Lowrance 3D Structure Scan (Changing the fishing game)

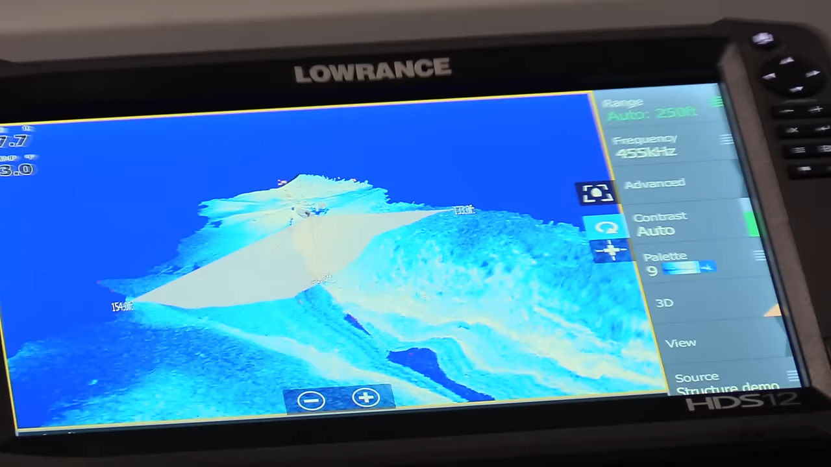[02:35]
But the sea suspended fish right down in there, you can pan and spin.
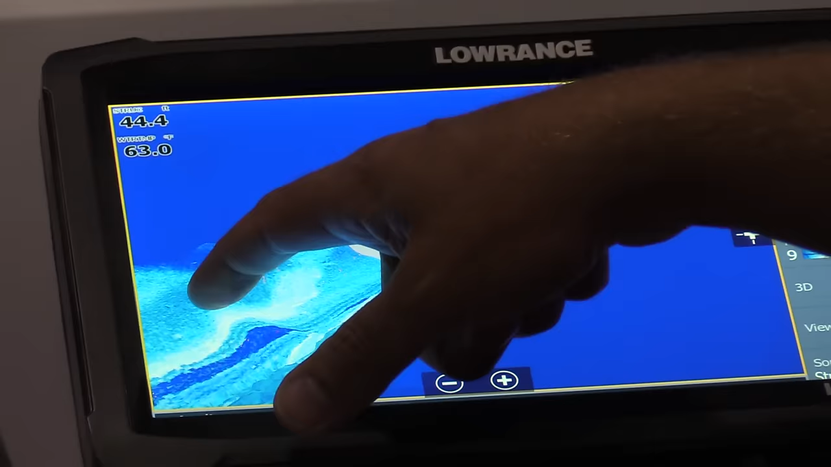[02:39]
You can actually see your boat from all different angles so you know exactly where to cast, exactly where the fish are. So there's some red and blue dots on there. So the red's the bait fish.
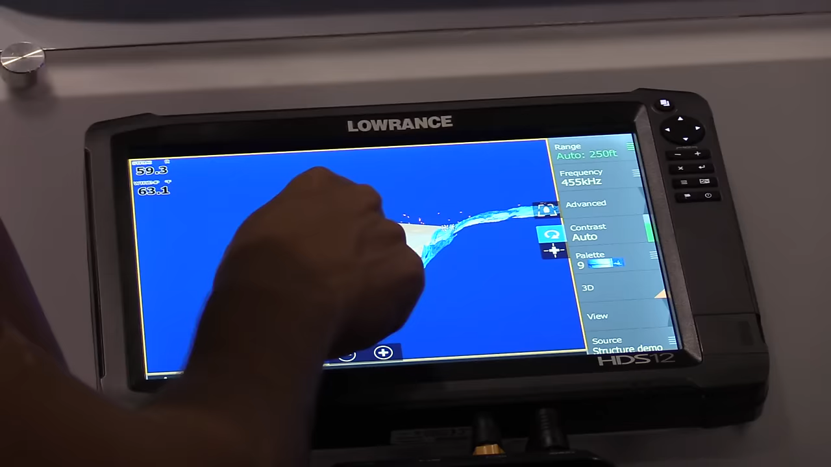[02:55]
I mean, right now, it's going out like 150 foot on each side of the boat. So you're seeing everything. You can see everything on the bottom. So you're looking for a brush pile.
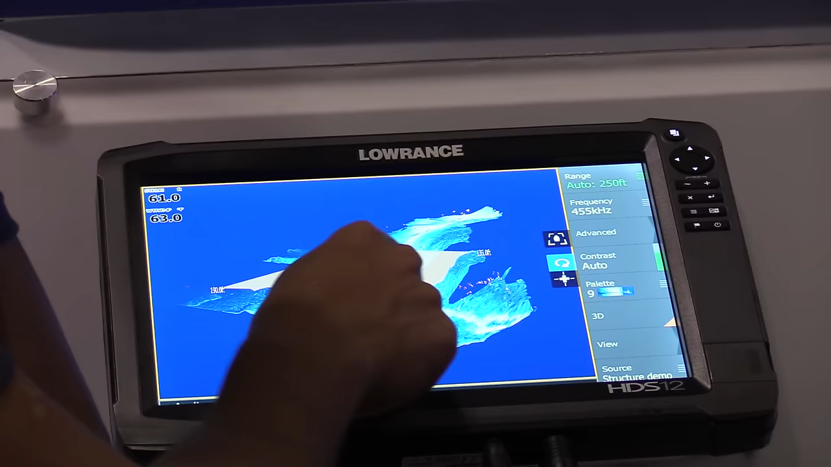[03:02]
You pull up and scan on the side. And you see it. You can tell that's a tree. And it's going to be similar to that side scan.
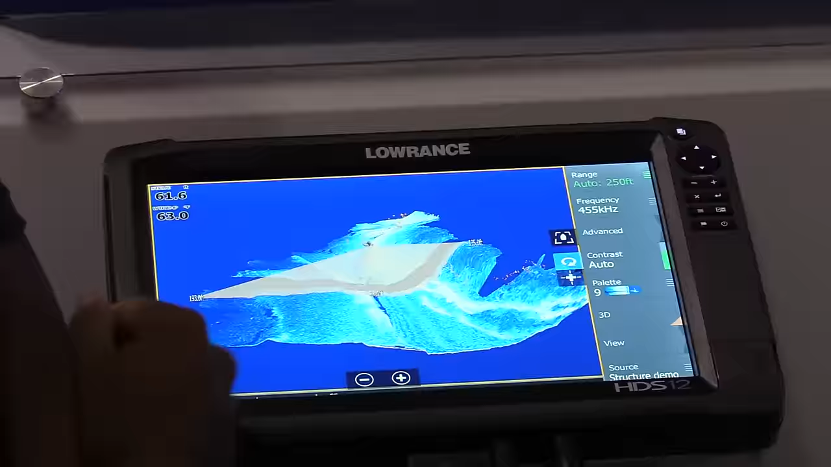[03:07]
It's going to be much better with that 3D. You're going to see a lot more. You're going to see the bait fish. You're going to see the fish on the grass. It's going to go over everything.
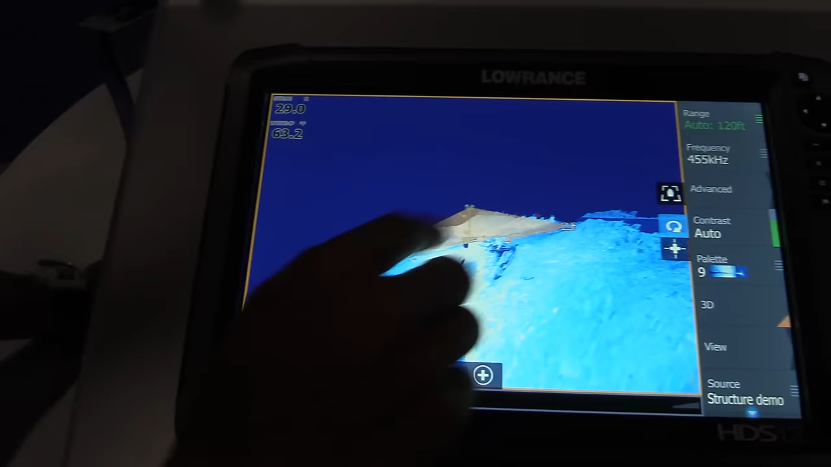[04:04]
What this is doing, this is your boat right here.
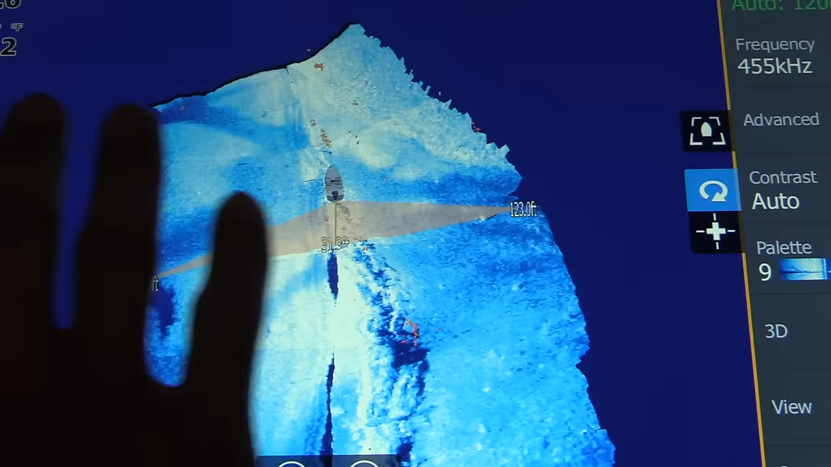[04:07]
And it's scanning to the right and the left. You can see everything.
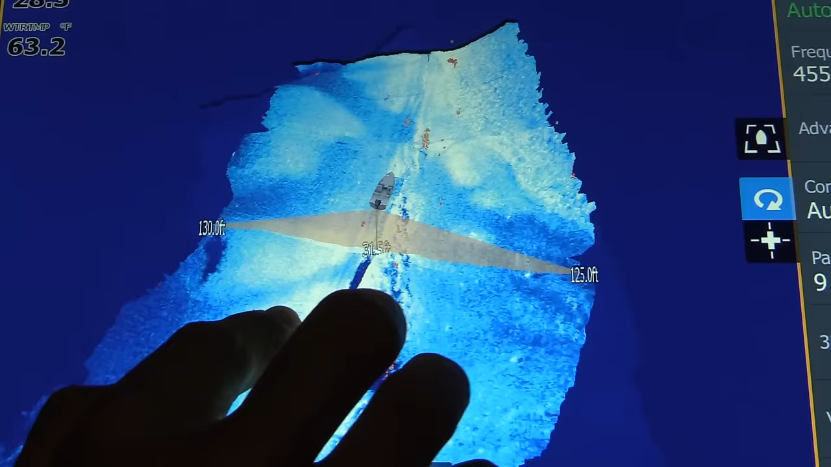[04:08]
On screen: water 63.2°F
This is 125 foot out from the boat, now it's 130 foot out from the boat.
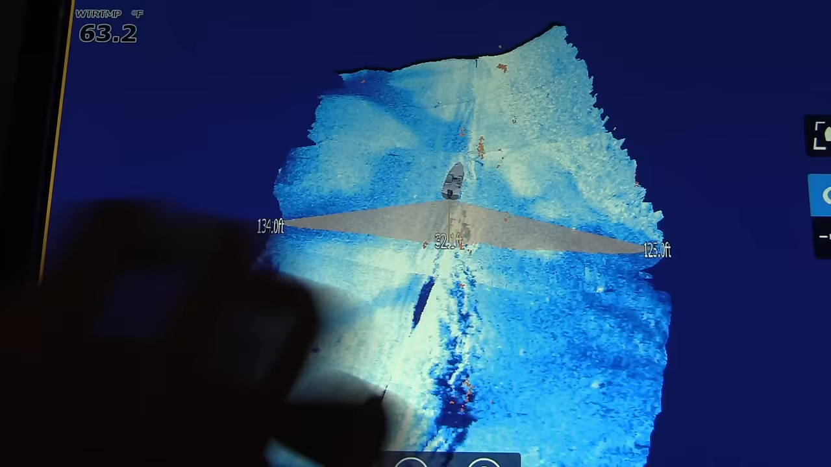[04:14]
On screen: water 63.2°F
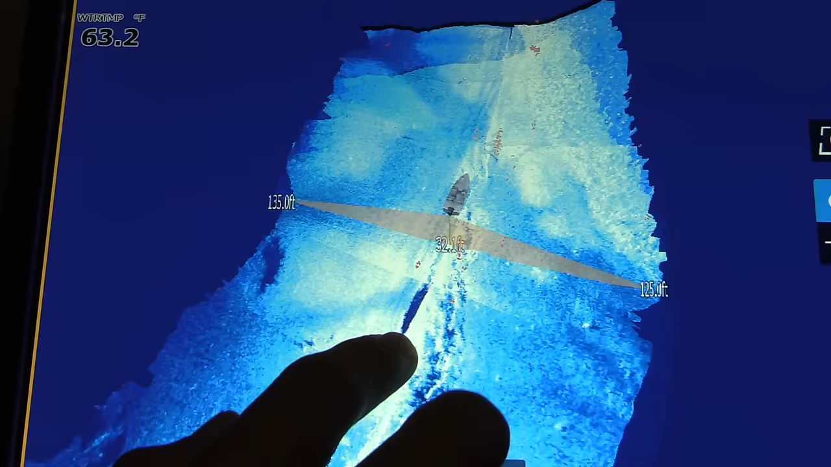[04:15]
On screen: water 63.2°F
And these little red dots, what I was talking about, that's bait fish.
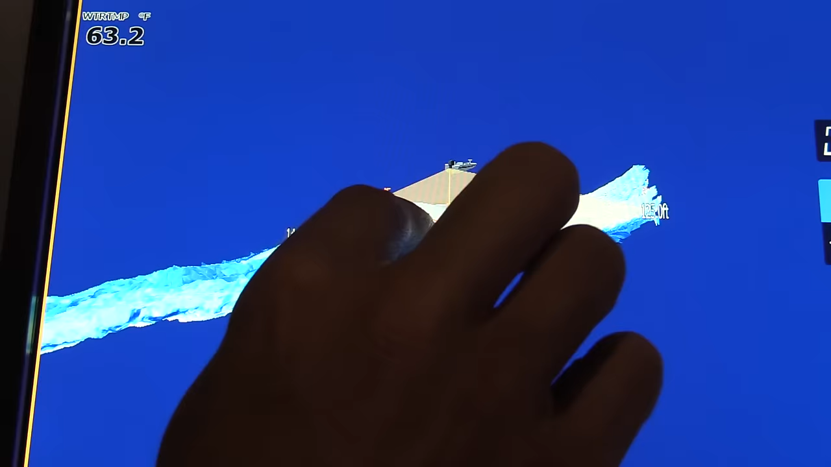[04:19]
On screen: water 63.2°F
That's all bait fish that you're seeing.
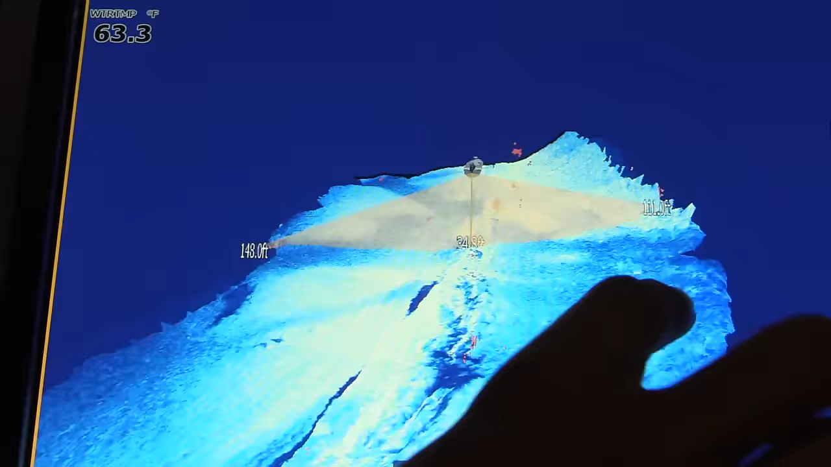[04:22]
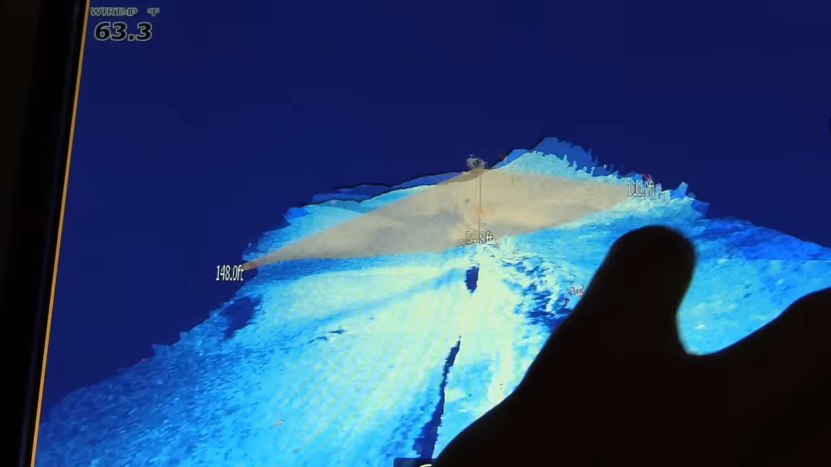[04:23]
On screen: water 63.3°F
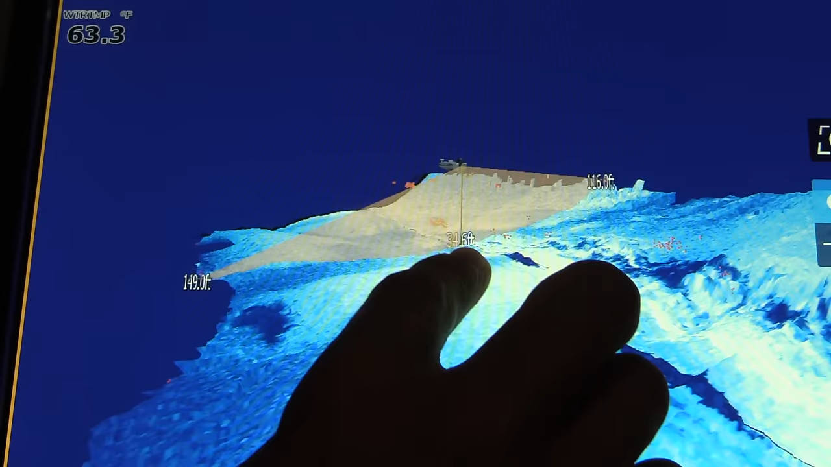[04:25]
On screen: water 63.3°F
And the blue dots, if I can find any, the blue ones are going to be fish.
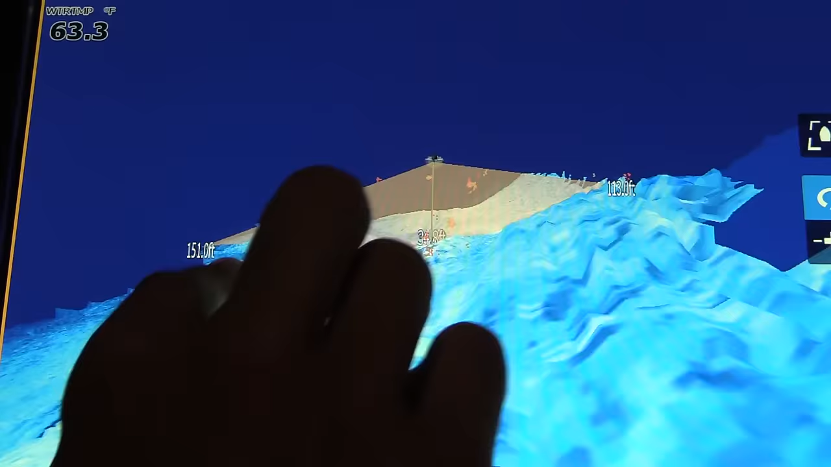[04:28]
On screen: water 63.3°F
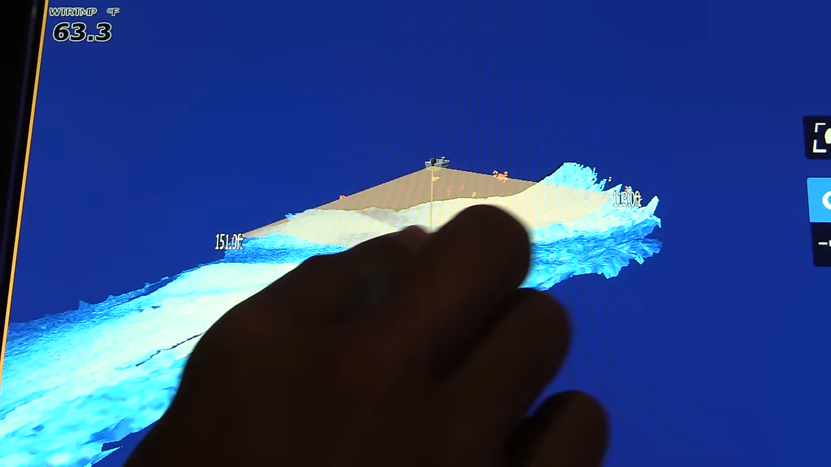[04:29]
On screen: water 63.3°F
So you can pretty much see everything. You can see row beds are coming in. You can see rock piles.
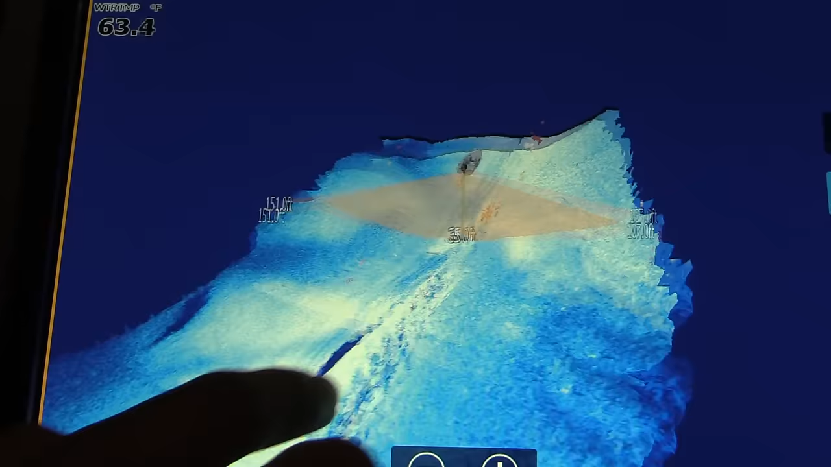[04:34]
On screen: water 63.4°F
You can see all kinds of stuff.
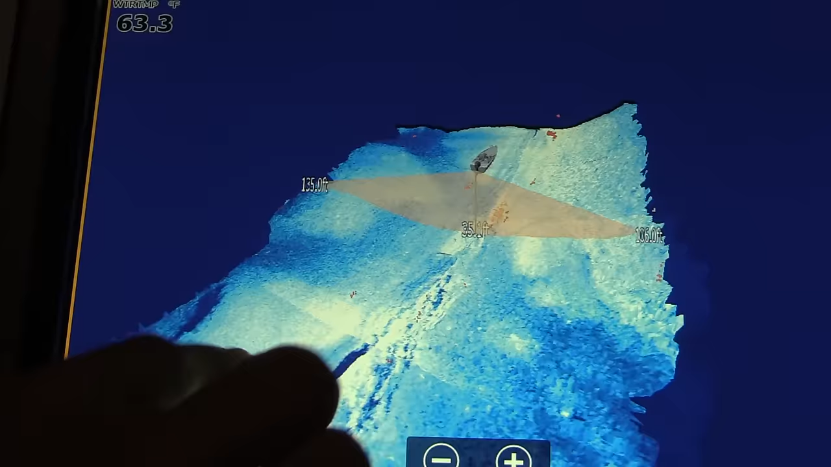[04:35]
On screen: water 63.3°F
I mean, there's a mermaid over there.